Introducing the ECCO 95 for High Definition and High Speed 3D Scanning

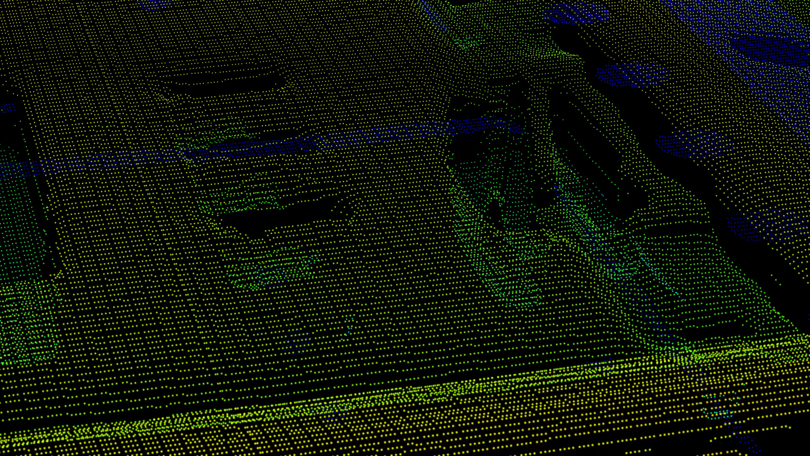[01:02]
Amazing 10 kHz in HD high resolution, that's an impressive 10,000 scans per second.